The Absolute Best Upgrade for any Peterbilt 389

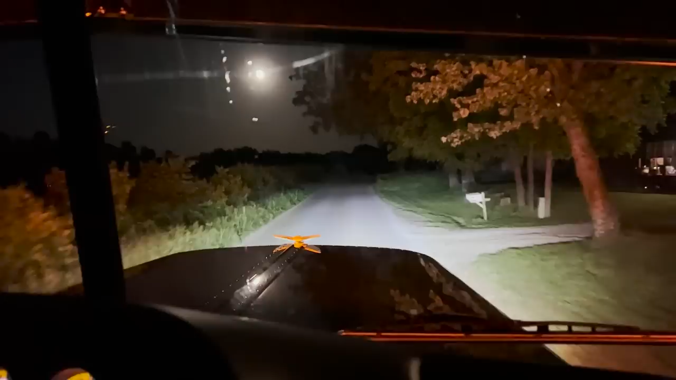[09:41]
High beams. High beams. The moon's freaking bright tonight. Very. Got a headlight flashing back at us in the sky. High. I have a feeling we're going to start doing these on probably all the trucks for now on. Yeah. Well, I mean, it's worth the money to do it. Bank for your buck. You really cannot go wrong.
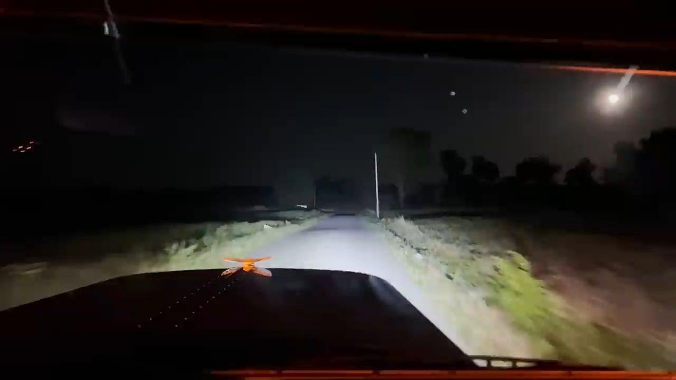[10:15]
It is. We're on high beams now.
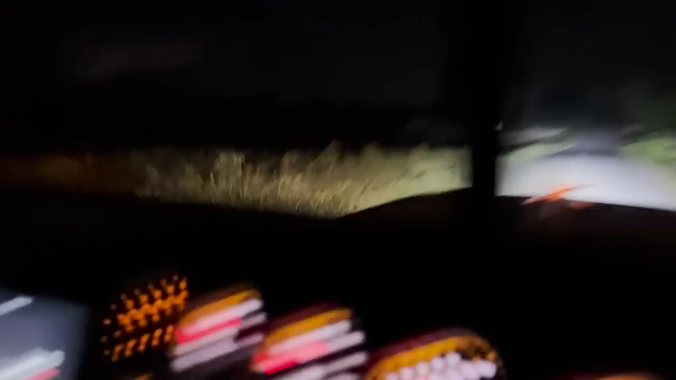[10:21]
Yeah. High beam lights. There's a difference. Low beams. High beams. That tree just disappears. That's super cool. Especially if you run a lot of like nighttime, like out in the country or out west and just big open spaces and spaces and be really nice to have back road stuff.